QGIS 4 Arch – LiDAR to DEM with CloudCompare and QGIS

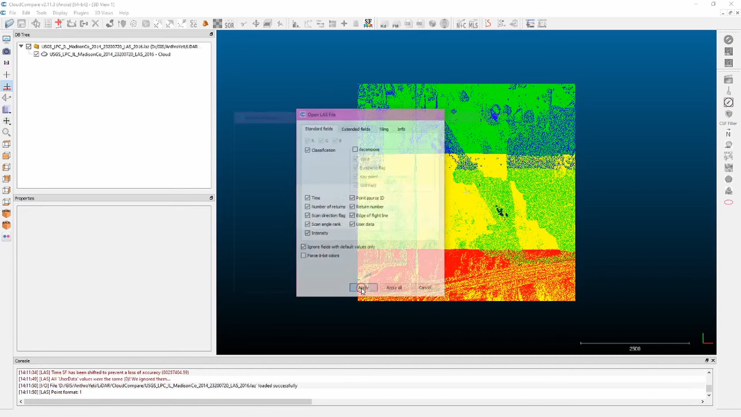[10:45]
global shift again keep in mind you're going to have to click apply and accept yes for the global shift for all four okay all four our tiles are now loaded so we can go ahead and select them by control clicking all four i'm going to edit
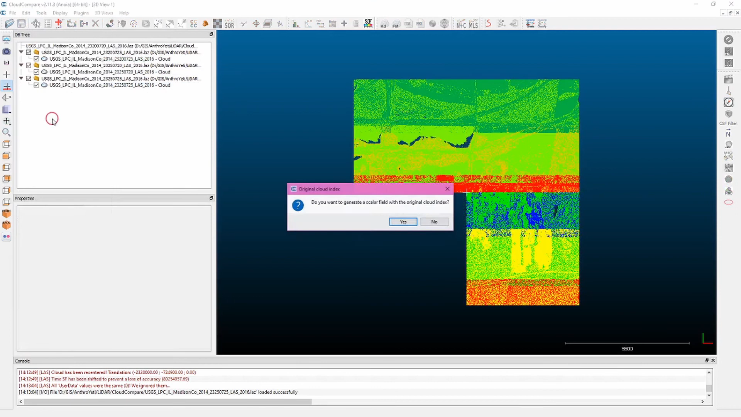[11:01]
choose merge do you want to generate a scalar field with the original cloud index yes this will take a moment to run and it may seem like your machine's hanging but give it a moment and now we see we have
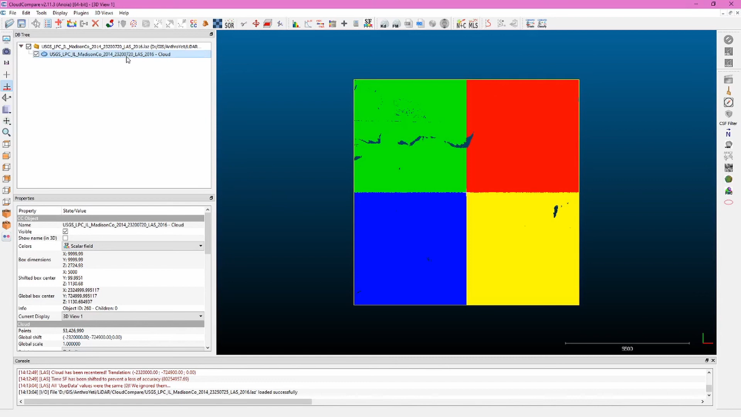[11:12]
one cloud here again we want to go ahead and scroll down to the scalar fields let's choose intensity we can see this looks very much like a black and white aerial imagery we can see monks mound and now we're going to go ahead and use the segment tool to cut out a segment of this
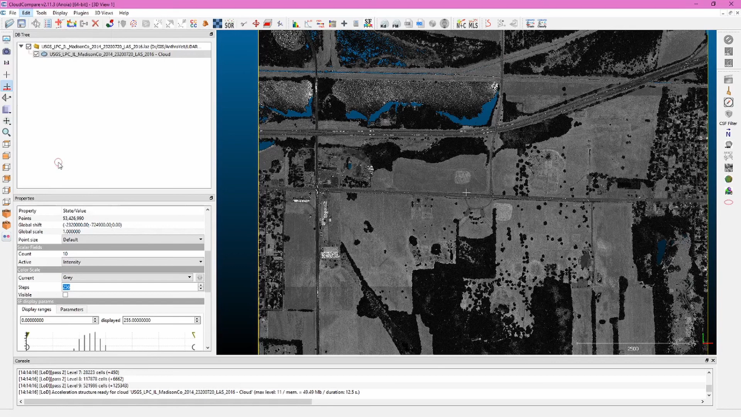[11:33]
and so what we're going to do is we're going to do a rectangular selection click and drag and then release to set a selection segment in so we're going to basically get rid of everything outside of this green square click that click the check mark again give it a moment as it sort of completes this and now you can see it looks like we didn't do anything but if we come back to the tree menu and uncheck the
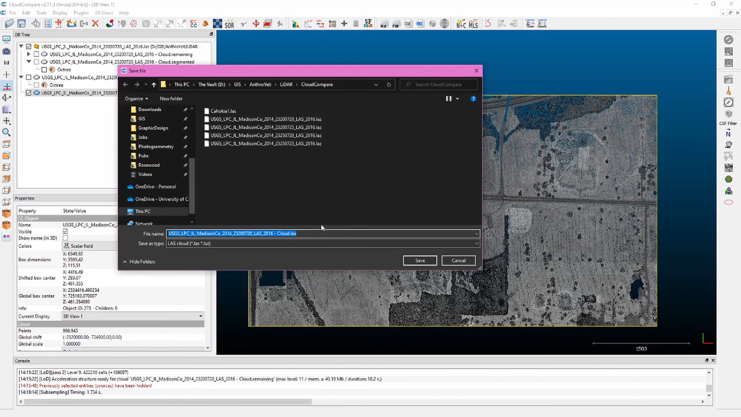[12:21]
and so here we have this section of cahokia exported from four different